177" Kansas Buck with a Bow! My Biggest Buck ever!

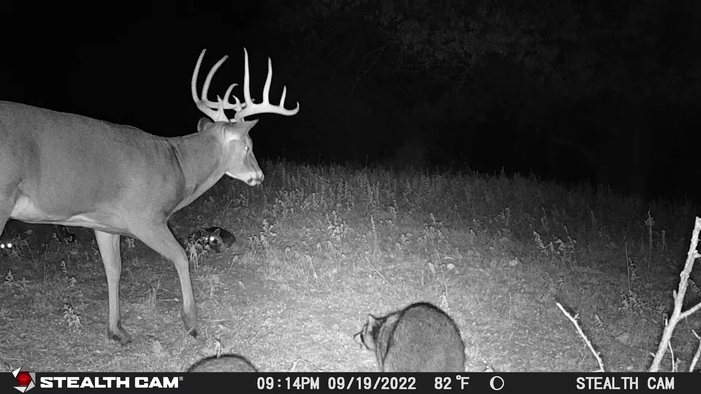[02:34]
We've got two good deer on it. One's a big 10, probably upper 50s, maybe 160. And then there's just a big eight with big ol' high guards. Just a cool mature deer.